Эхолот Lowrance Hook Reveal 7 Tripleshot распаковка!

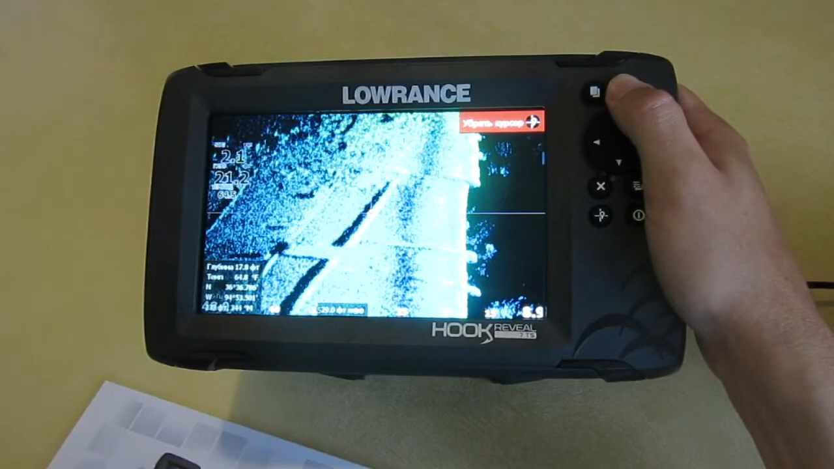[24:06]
Картинка уже будет искажаться. А здесь она остается такой же. Это очень интересно.
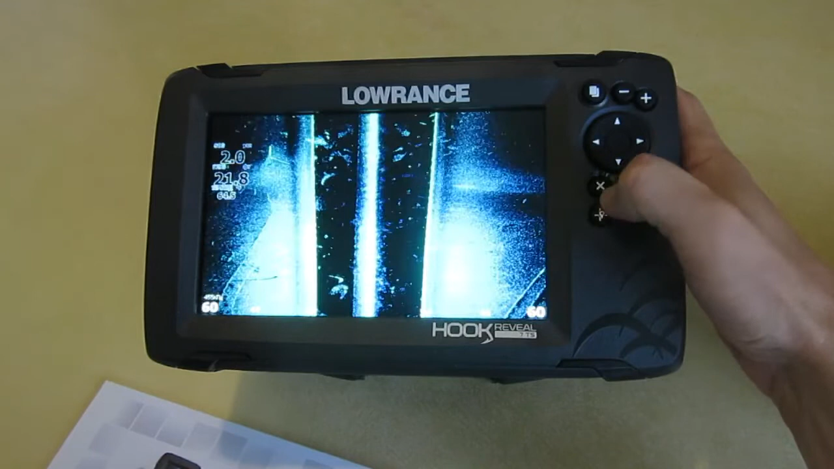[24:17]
так. Ну, допустим, здесь какие-то рыбы, да? Вот здесь вот берем и увеличиваем. Что это такое? Тени отбрасывают рыбы, скорее всего. Можно посчитать рыб, да? так. Давайте меню.
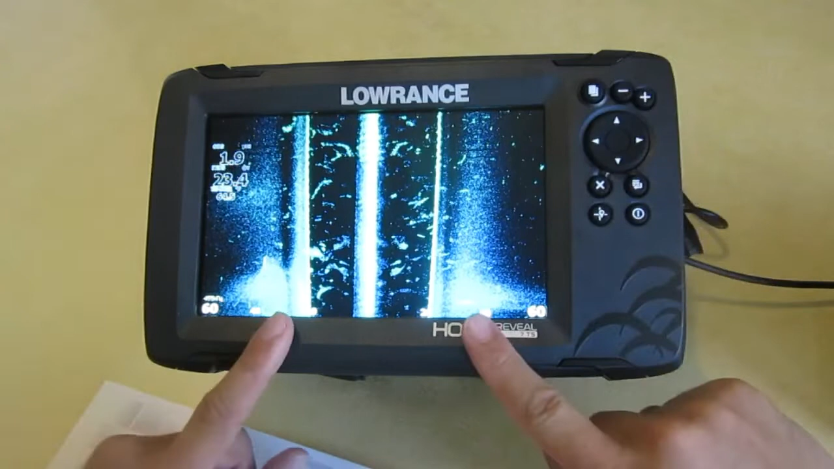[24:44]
В общем, сказали, что в окне сайдскан можно менять расстояние. Сколько вы хотите видеть слева, справа. Дальше.
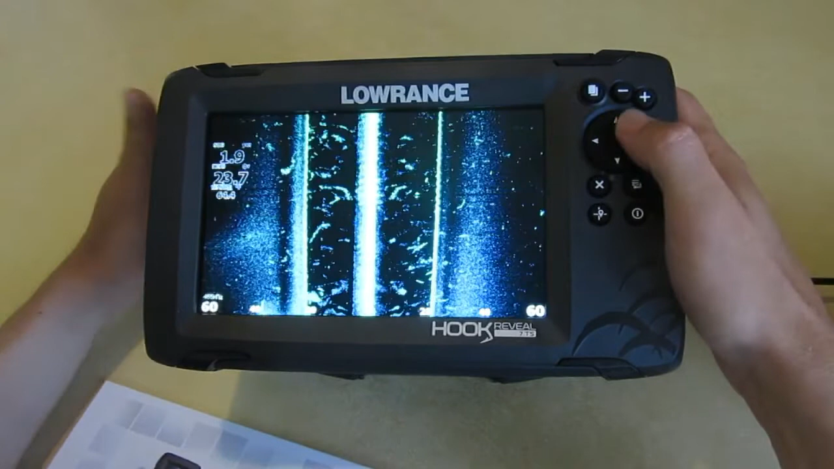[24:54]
Режим авто. Больше опции. Вообще серия хук еще славится тем, что у нее есть режим авто, который включает в себе все необходимые настройки, чтобы вы не заморачивались, чтобы вы долго не тратили свое время драгоценное на настройку эхолота, а уже приступили к поиску рыбы, к поиску интересной структуры и непосредственно ловили.
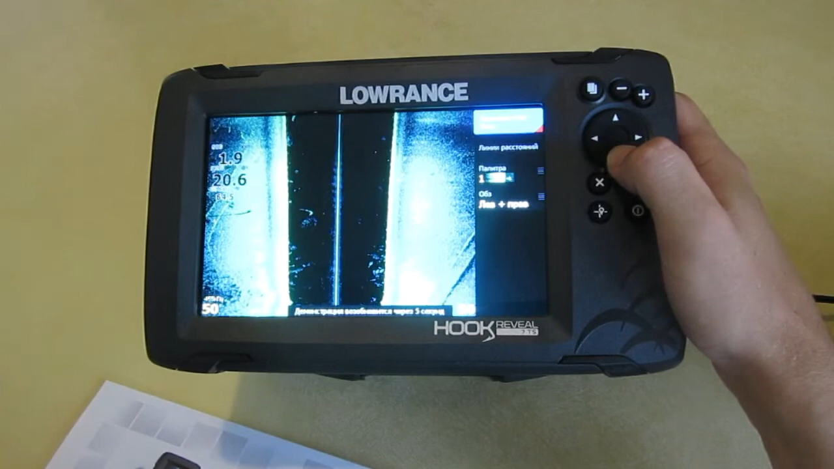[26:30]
Так, что смотрим? Больше опций. переключение лево-право. Да, правильно, датчик можно устанавливать под лодку или от лодки, от днища лодки. И тогда вам нужно требуется переключение лево-право. Чего у меня убежала настройка?
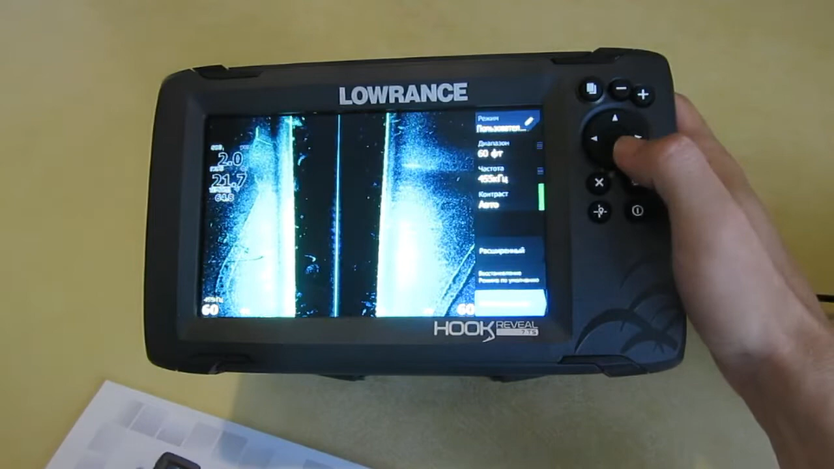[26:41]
Больше опций. В общем, лево-право, линии расстояний для удобства. И самое крутое, это вот палитра.
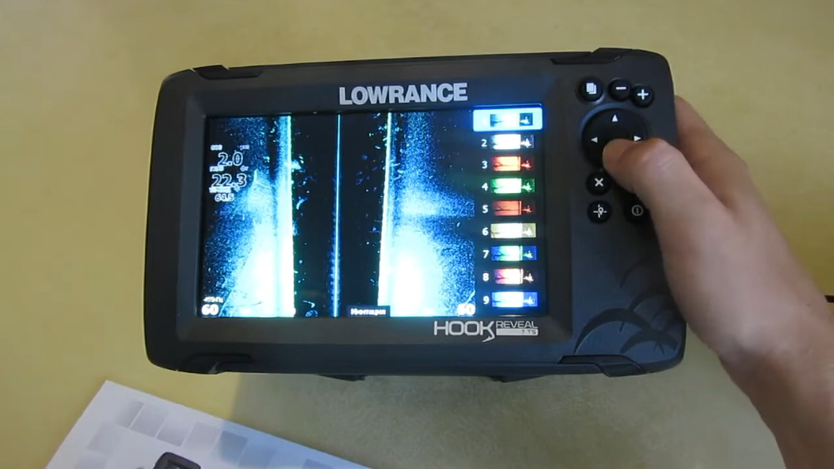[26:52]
Ребята, палитра, это просто бомба. Это черно-белая палитра. Такая грубая коричневая.
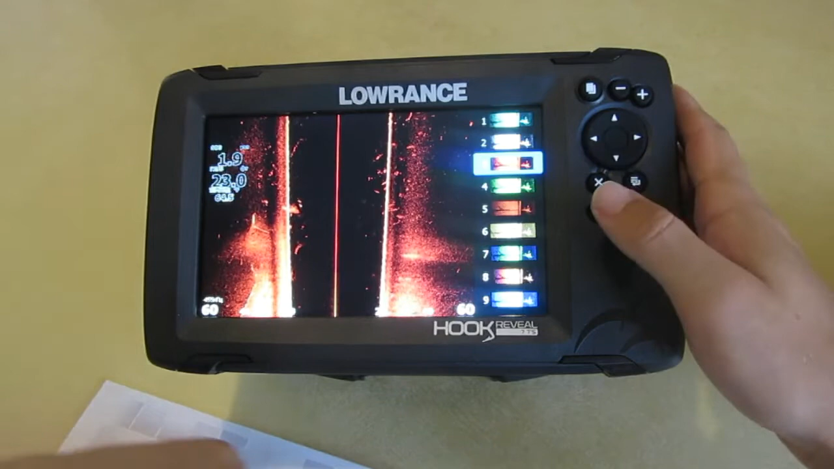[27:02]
Зеленая. Вот такая коричневая. Кстати, мне вот такая очень нравится. На Хоминбердовской похоже. Вот такая вот, которая у серии TI была. Синяя, зеленая. Такая. Синяя. И темно-коричневая.
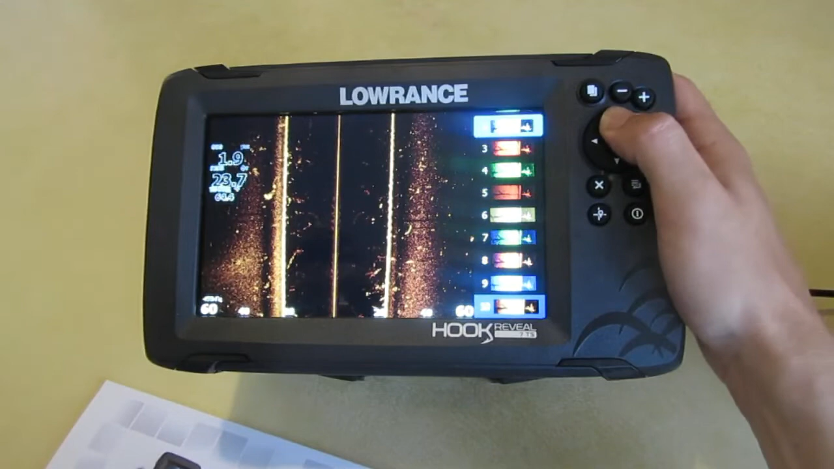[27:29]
В общем, по умолчанию стоит такая синяя-мятая, мне кажется, самая интересная настройка. Возможно. Ну, что еще боковое сканирование? Какое есть меню?
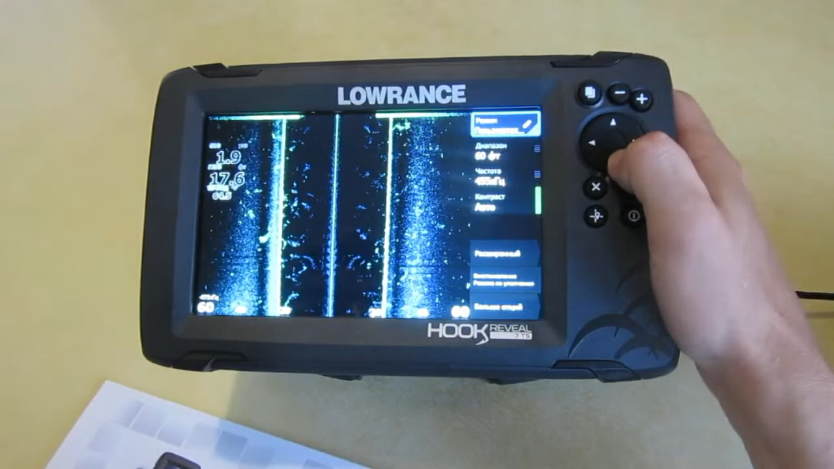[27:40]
В целом, больше никаких опций таких нет. Главное, настройка палитра. Теперь Downscan.
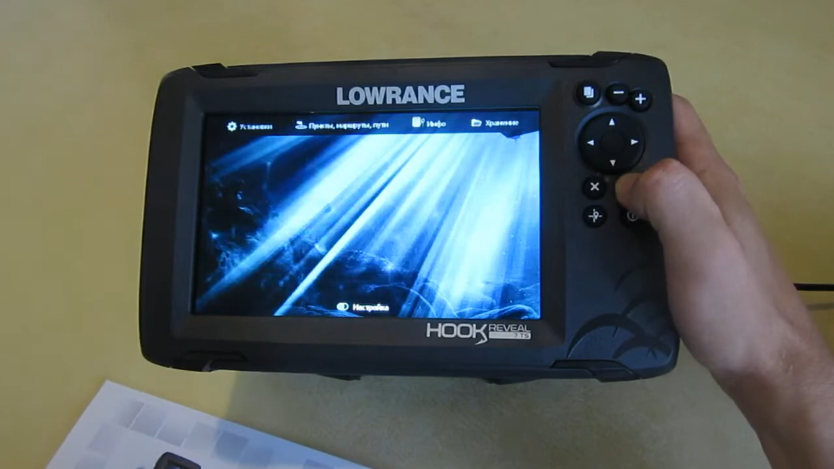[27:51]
Вау! Вот она функция FishRill, ребят. Все вот эти дуги, которые выделяются желтым, это рыбы.
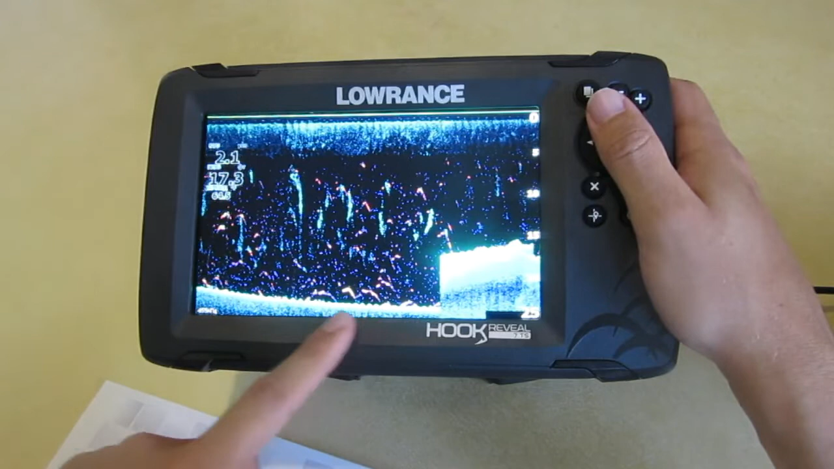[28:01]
Кстати, я заметил, давайте меню посмотрим, больше опций. Вот, обнаружение рыб, это как-то FishRill.